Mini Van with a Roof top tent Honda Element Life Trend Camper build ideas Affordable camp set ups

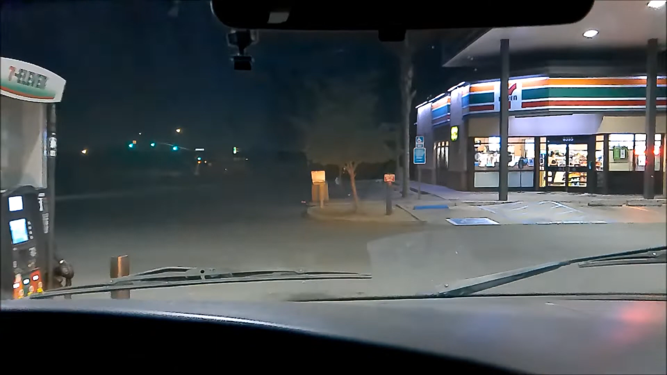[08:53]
I'm not going to take up the fuel pump. Let me back up into this spot right here. Do you know the Dodge Caravan right in front of us? And, there was an old Dodge Caravan right now filling up. See? But, the Dodge Caravans I like aren't this generation. They're the next generation after this one that I'm going to... We're going to see here in a second. And, the one getting fuel right now was the same generation as this one in front of us. So, it looks like they're reliable.